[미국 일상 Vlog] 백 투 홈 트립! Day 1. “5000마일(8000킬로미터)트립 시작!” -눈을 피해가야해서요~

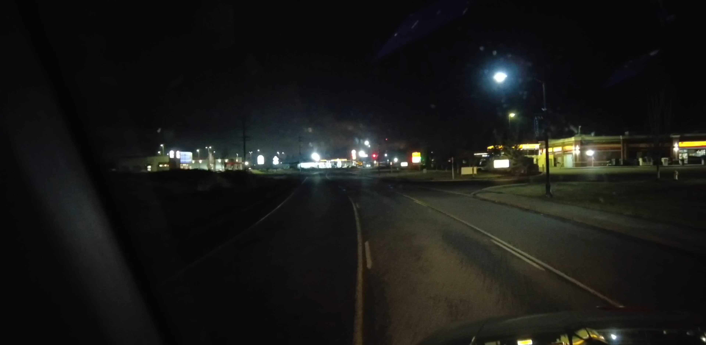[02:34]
근데 뭐 별로 효과가 없는 것 같은데, 똑같은 것 같아요, 그죠? 다른 친구들 것처럼 환한 거 그럴 줄 알았더니 뭐 그렇진 않네요. Anyway, 첫 번째 목적지는 켄터키 루이빌입니다.